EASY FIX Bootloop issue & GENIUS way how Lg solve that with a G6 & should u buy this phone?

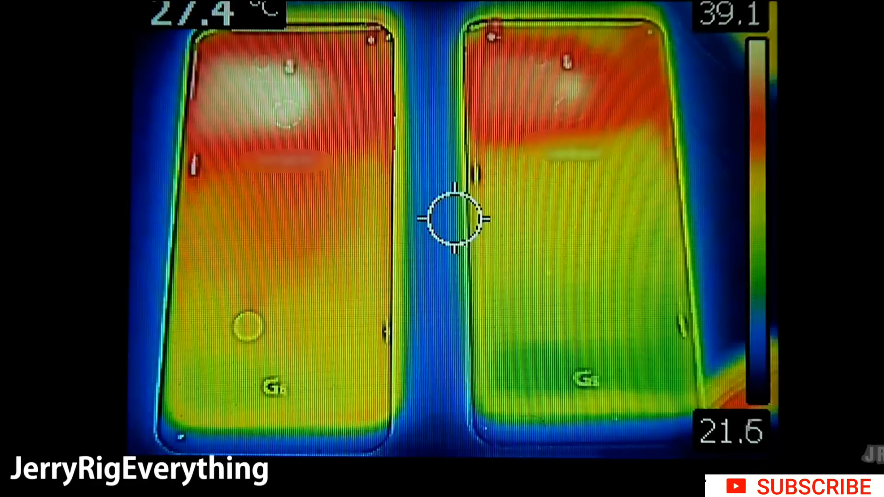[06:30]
The one on the left with the circle sticker has no heat pipe inside of it, and the other on the right is a normal LG G6 with a heat pipe inside. And now that we are looking at the visible facts, it's easy to see that the phone with the heat pipe is performing much cooler.
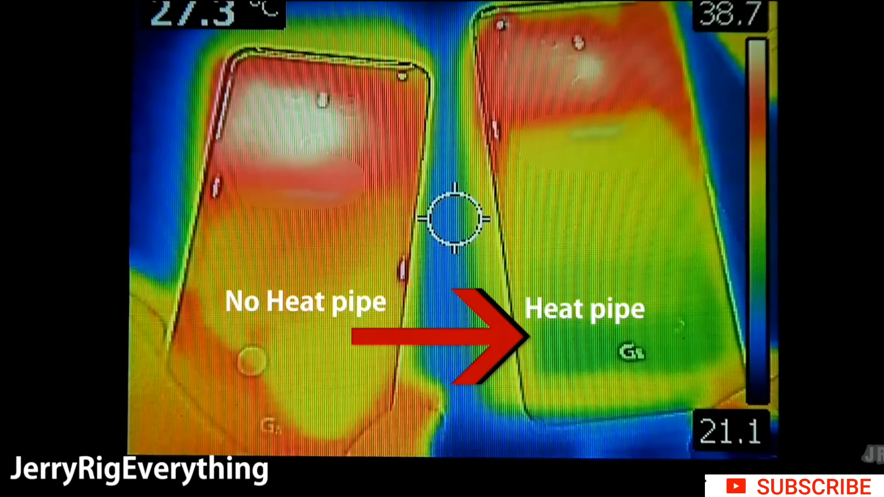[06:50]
And a cooler phone means it will last longer and improve the lifespan of your device. A longer lasting phone is always a good thing.